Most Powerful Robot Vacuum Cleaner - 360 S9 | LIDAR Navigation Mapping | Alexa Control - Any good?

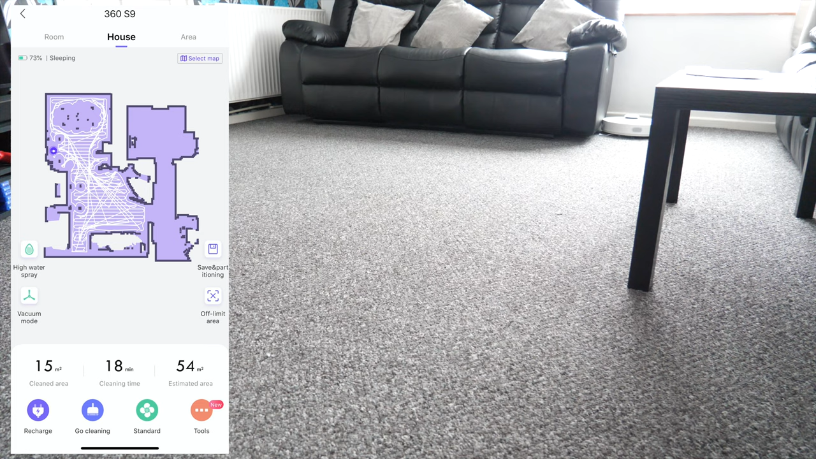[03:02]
It also supports multi-floor mapping, so the 360 S9 can remember up to 10 floor plans. So whether it's cleaning upstairs or downstairs, once your house is fully mapped,
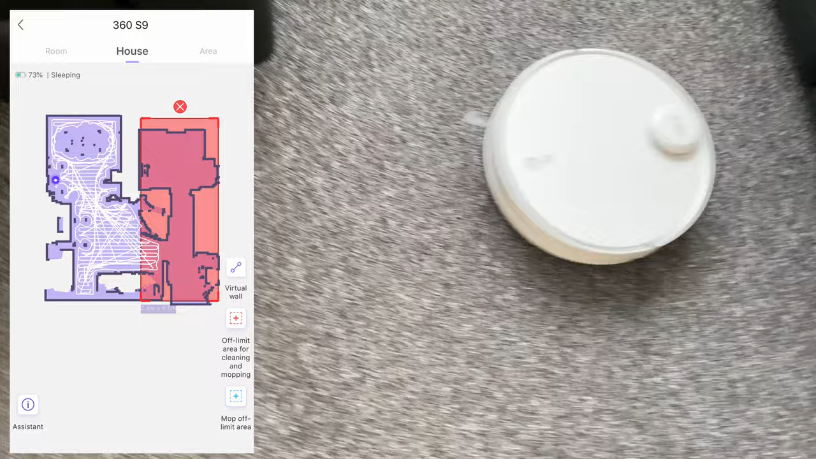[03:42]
so you can tell the robot to avoid certain areas or certain rooms if you wish, and that also includes no mop zones.
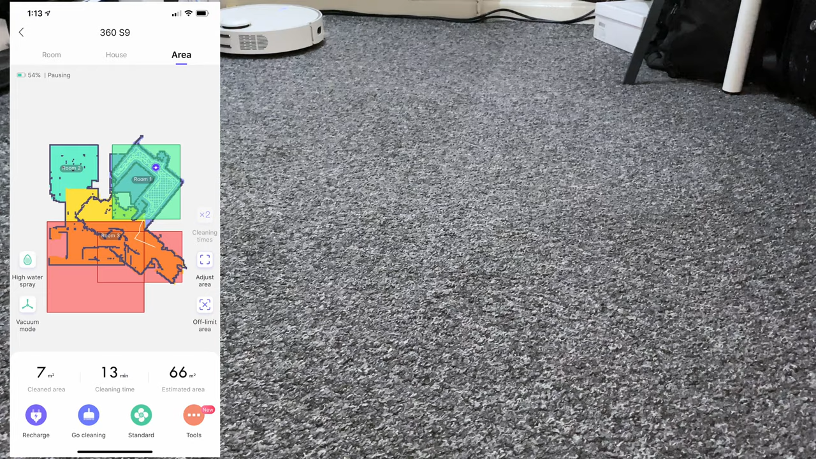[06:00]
Now, the laser navigation mapping is the best I have ever seen.